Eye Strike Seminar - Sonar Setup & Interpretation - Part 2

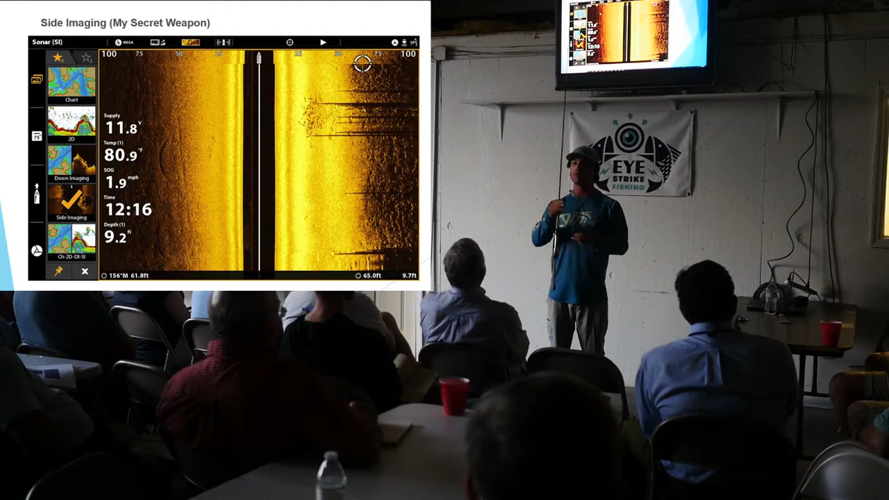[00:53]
On screen: water 80.9°F, speed 1.9 mph
you guys so this specific dock here has a fixed so as you know in the low country our docks go up and down so we have to have a floater and we have to have a fixed dock some people come down with a fixed dock and they go to the side with their floater some people go off the front depending on what ocrm says what the water depth allows things like that so with this structure here you've got two pilings coming off those are going to be my floater pilings right because they're this this specific uh pier here has the floater off the end of the fixed dock not to the side so here's the oyster bank this is all oysters and then you've got the dock just out on the edge of the oysters and
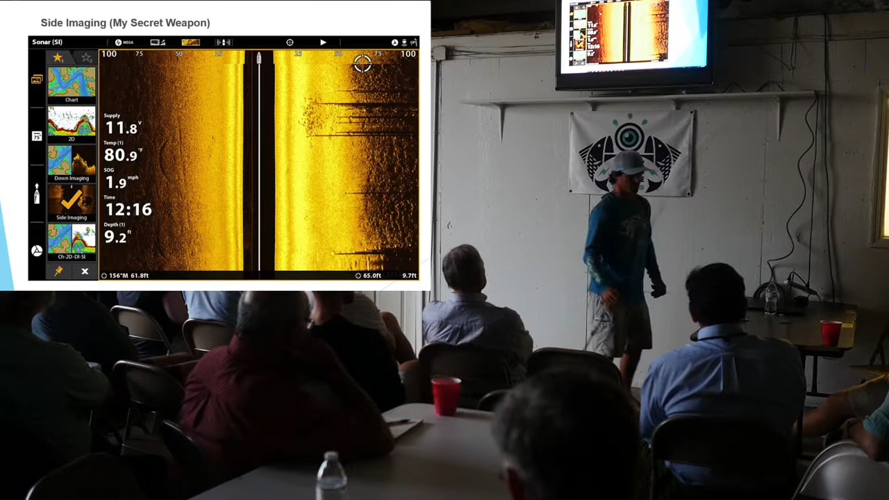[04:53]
On screen: water 80.9°F, speed 1.9 mph
two pilings as you can imagine holding you know if this was my floating dock this was the middle of the river those two pilings are right here with the piling rings going around them and then you've got the ramp coming down to it and those fish are sitting right between those two pilings and the reason they're there is not only because of the cooler water or
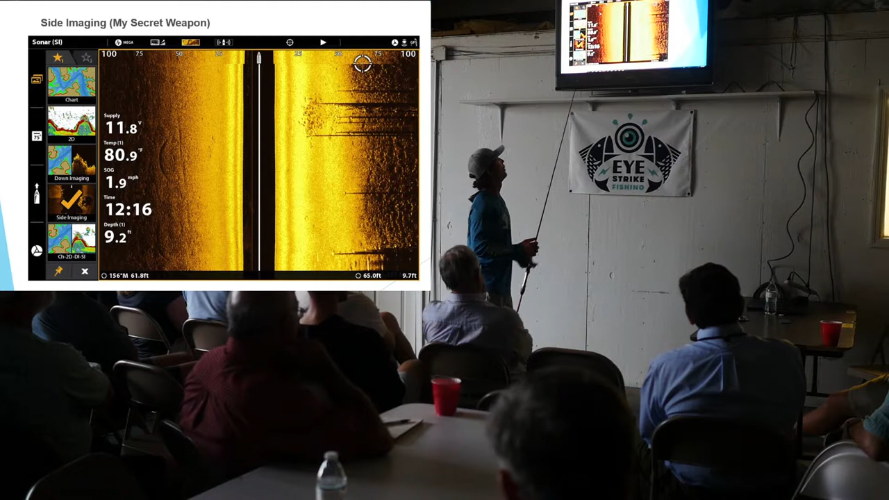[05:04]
On screen: depth 9.2 ft, speed 1.9 mph
the you know structure the food they're there for protection from humans and dolphins dolphins will feed on a 30 to 35 inch redfish all day long i catch them like that with big scars down their side flipper doesn't mind so with these with these redfish what they're doing is they have the protection of the floater above them and they've got the protection of these pilings on either side of the school so they're kind of pinned from all angles and they get that sense
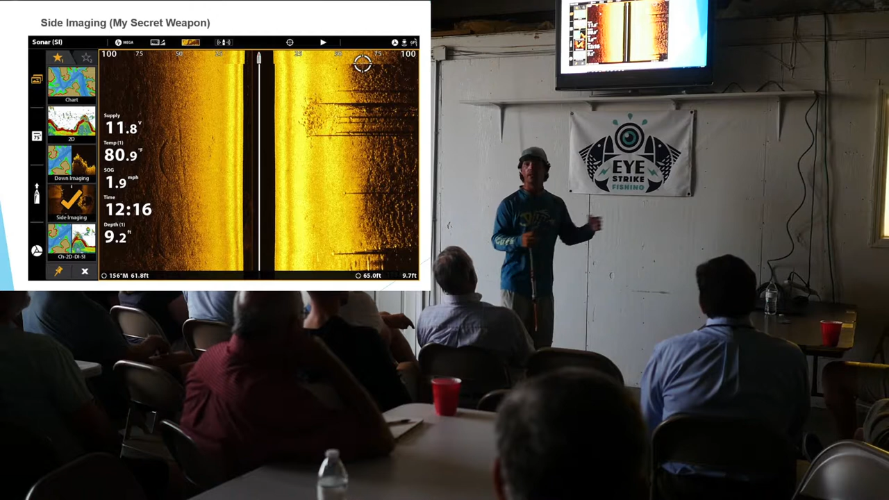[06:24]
On screen: depth 9.2 ft, speed 1.9 mph
is the new hummingbird technology this came out in january uh you are getting these images uh you know a few years back as well uh what what is increasing in the technology is the range um before this the range was really only 30 40 feet now as you see i'm marking pretty clear oyster beds out to 100 feet the range is almost out to 200 feet so with that increase in technology that's going to allow me to get out to the reef and be able to utilize this for our reef species as well your cobia your spade fish your big black drum when they start moving in you'll be able to mark those like a
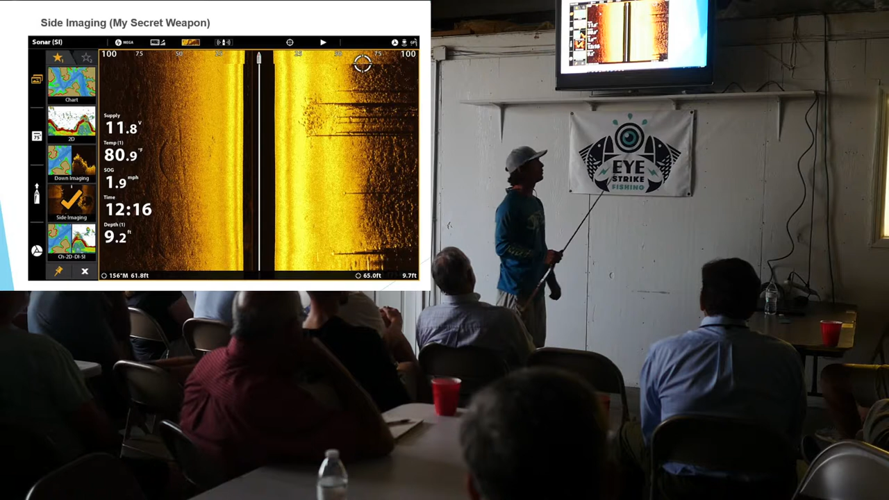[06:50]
On screen: depth 9.2 ft, speed 1.9 mph
sword so all of us through here all different all different things that point out that show you what's going on down on the bottom and i know that bright line is very tough to see but it's just elongated here on the outside of that school of fish
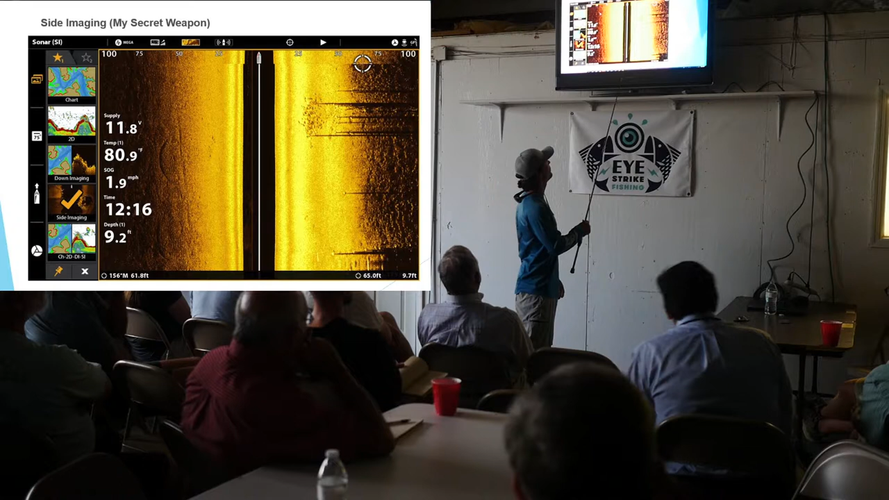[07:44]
On screen: depth 9.2 ft
here that's about this long and it's it's a little bit i know it's tough to see but it later on i can pull this picture up you guys can get real close uh and that that little bright so i'm running at the distance of it right there no sir no sir it's going to be the length of the dock so you see these two pilings here those are on the outer edges of the of the floater so that's that's the box right there okay that's what you're seeing why does that yellow line go all the way to the top and bottom that's just because i've got my set my sensitivity of my contrast cranked up to make those
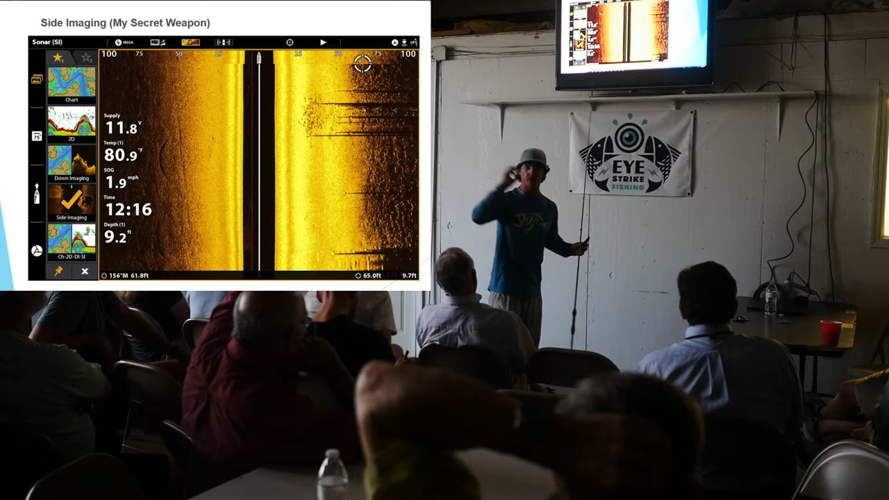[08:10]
On screen: depth 9.2 ft, water 80.9°F, speed 1.9 mph
shadows pop that's why those shadows are popping so much because i have that sensitivity and that contrast cranked up so if there was a fish down here in that that bright yellow he would just pop it would just be black so that's why i have and that's as you can see you have different palettes here um you can choose different colors you maybe say i like this you may be looking at this saying i like this mine doesn't look like this well and all of them change colors you can go on have blue and green and yellow and
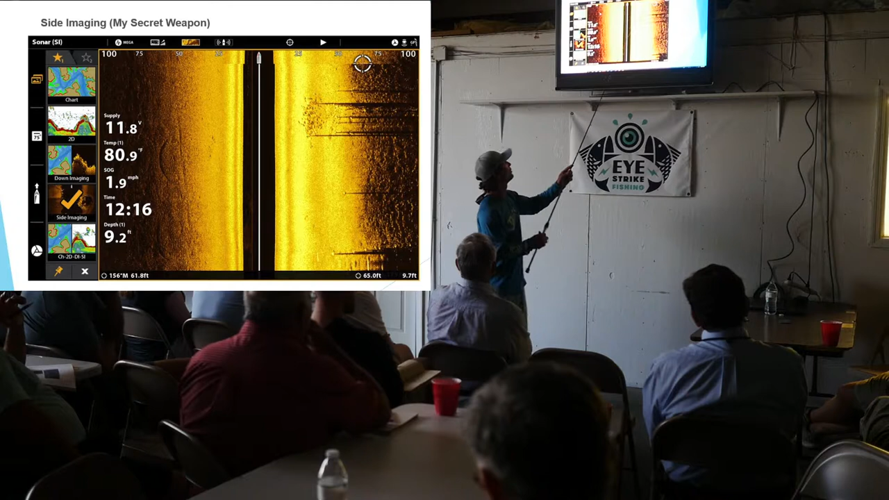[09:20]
On screen: depth 9.2 ft, water 80.9°F, speed 1.9 mph
even you may not even see what i'm seeing because i know now what i'll do is i'll i'll go home and i'll save this picture and i'll go home and i'll sit down and i'll look at all the tiny little marks around it right because those are fish too and i'll look at those marks and i'll pay attention to those marks and if i know that there's some fish around this dock like eight out of ten times i go to this dock and i cast by that pilot and i catch fish well the other two times you waste 30 minutes sitting there right so i'm going to ride by that pilot and i'm going to focus on that one pilot and if i see any
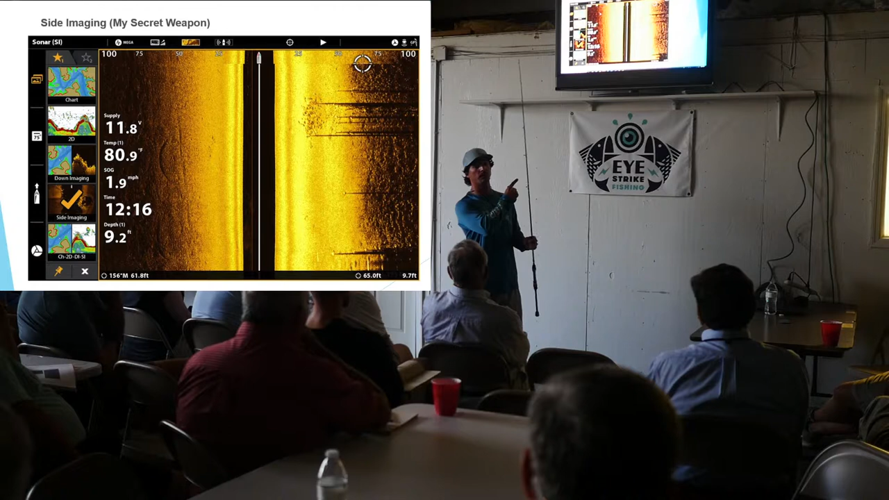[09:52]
On screen: depth 9.2 ft, water 80.9°F, speed 1.9 mph
marks that look like these marks i pretty much know what they are and so pay attention to your fishery pay attention to your image and try to repeat it try to you know have something
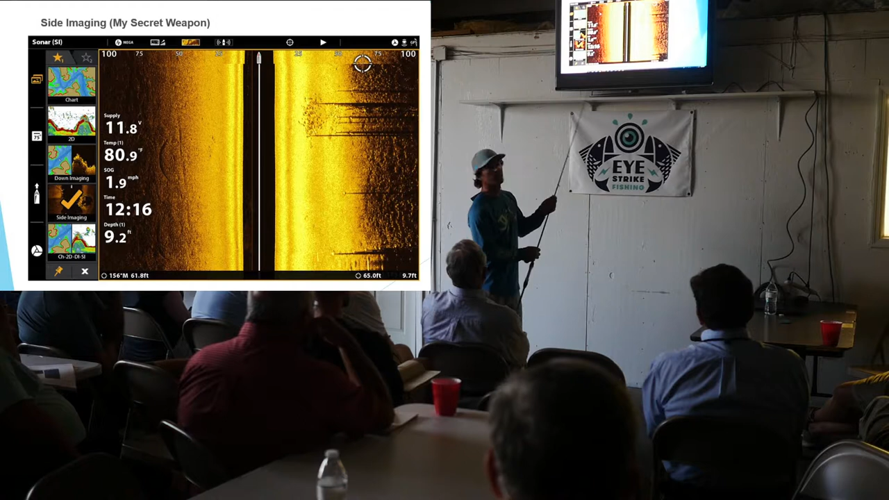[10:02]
On screen: depth 9.2 ft, water 80.9°F, speed 1.9 mph
to always go off of and that's what dave came out he's like i just want to know what i'm looking at you know i just want to see it one time and what that one time was for me is last year i was on the challenge series with shimano we traveled from connecticut to texas to louisiana fishing for all different species on all different boats with all different technology and uh when i was up in connecticut we uh the guy that i was with had hummingbird on the table and we rode re-rode all through the long island sound for three days fishing sun out and sundown and he completely